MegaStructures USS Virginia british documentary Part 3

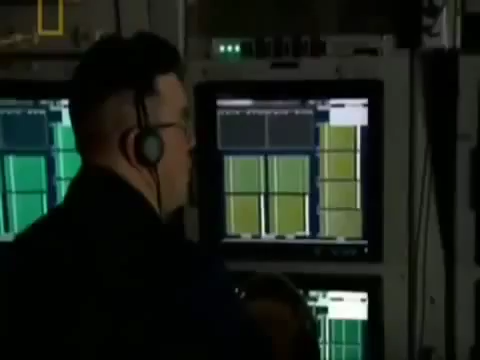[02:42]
Pilot sonar, no longer hold air escaping from the athlete-bound signal. After initial reservations, the sonar team begin to see the benefits of working with other engineers.
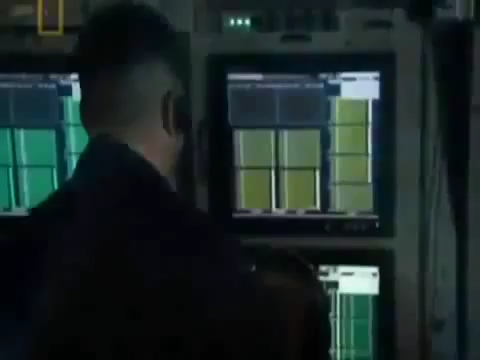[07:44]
The main feature of the system is the sonar sphere, housed in the nose cone.